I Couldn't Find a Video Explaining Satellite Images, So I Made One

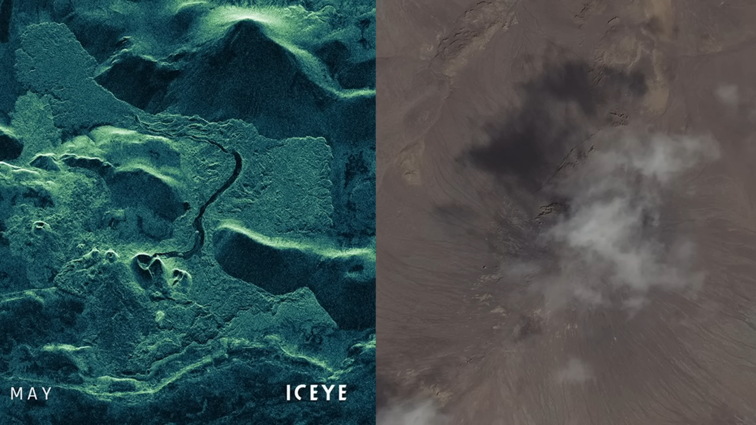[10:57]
piercing through the eye of storms to give us views of
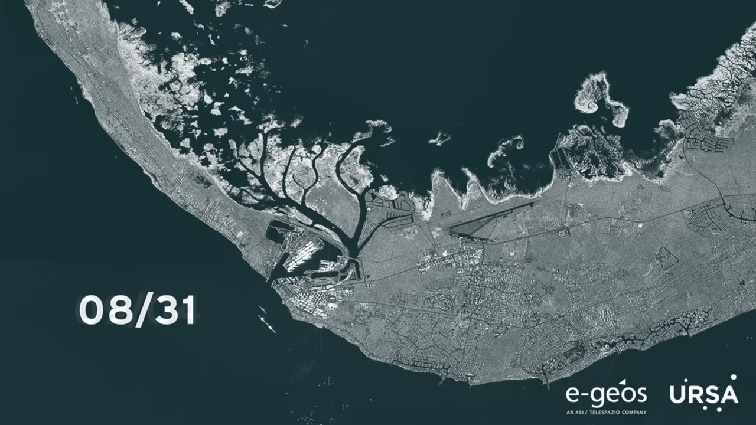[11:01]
hurricanes in times where no plane could ever fly through. One of the benefits of these radar images is also their ability to compare change.